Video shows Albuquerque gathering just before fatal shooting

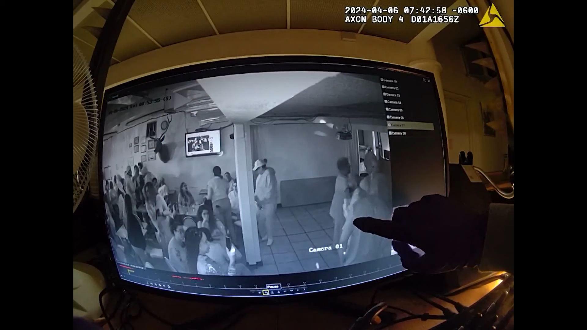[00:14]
Suspect right here. That suspect is Theodore Toney.
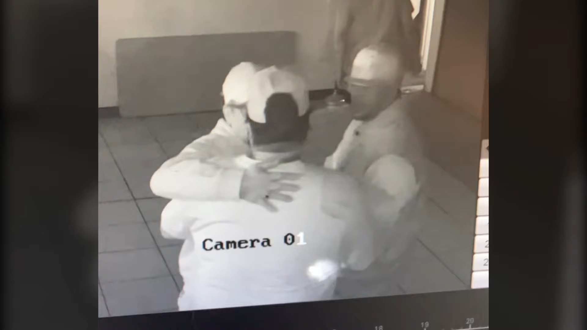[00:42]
You can see people dancing and mingling. Police say Ellis had been there about an hour.
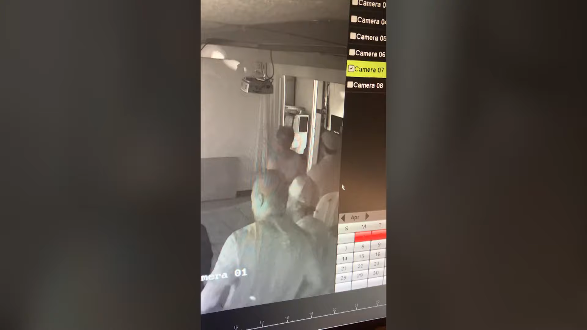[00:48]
Investigators say Toney leaves the room, then comes back into the room almost a minute later. Suspect exits from the bathroom, hand in his right pocket. It appears Toney then walks out of the view of the security camera.
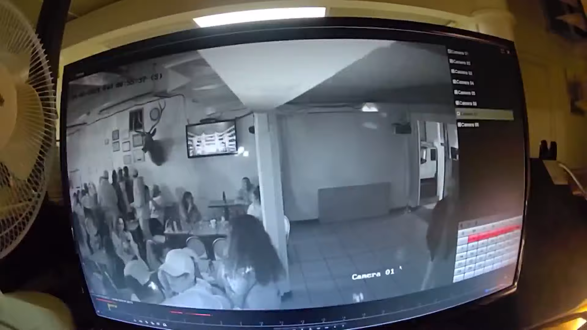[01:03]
Suspect is now in the area of the DJ booth. The victim is here.
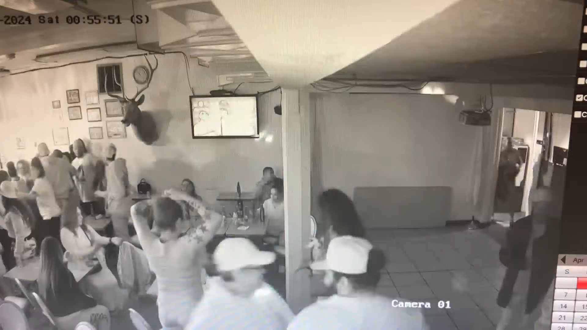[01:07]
Ellis then heads toward the door. That's when police say Toney walks up behind him and shoots him in the head.
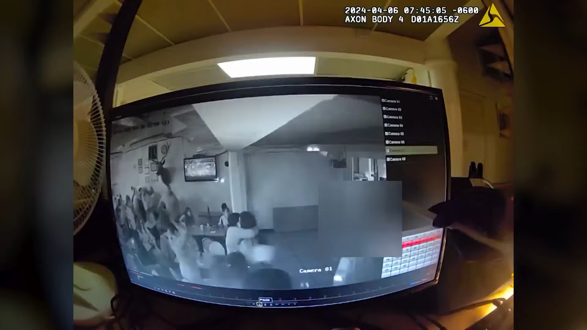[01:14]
Suspect that shoots is wearing a long-sleeved shirt. Six seconds after the shooting, one person exits the building holding what looks like a gun.
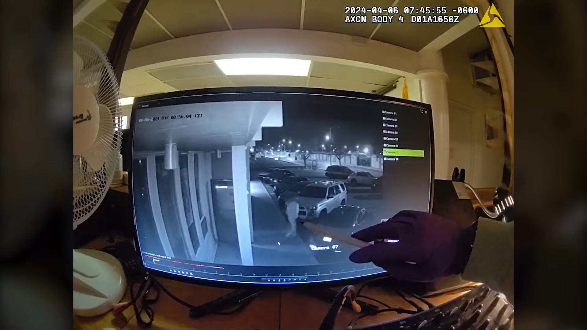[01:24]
At 0056 in three seconds, male subject exits immediately after the shooting.
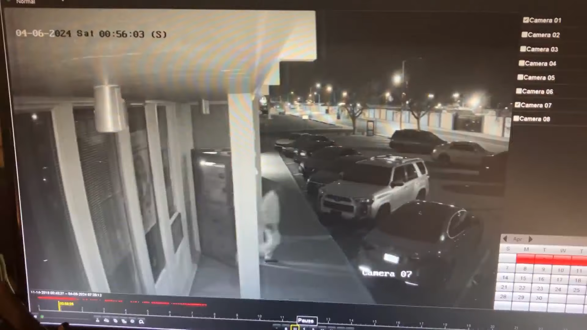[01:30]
Police say this is the only person who exits the building immediately after the shooting. Toney is charged with Ellis' murder.